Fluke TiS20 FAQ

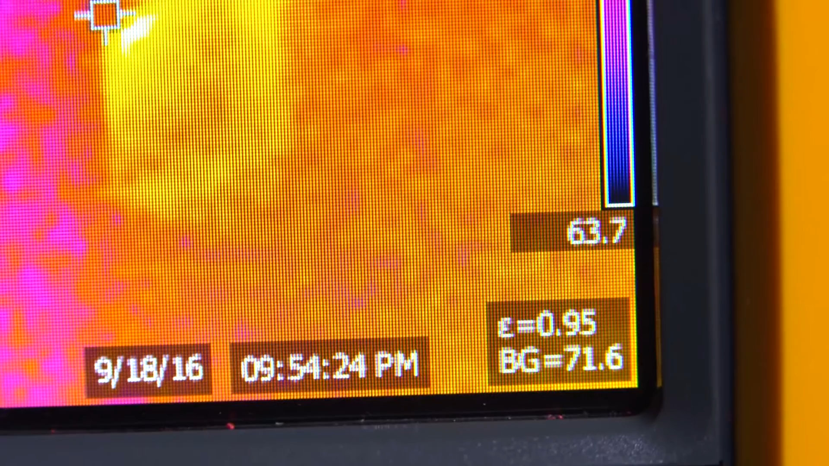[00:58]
The temperature range of the camera goes from 4 degrees Fahrenheit to 662 degrees Fahrenheit,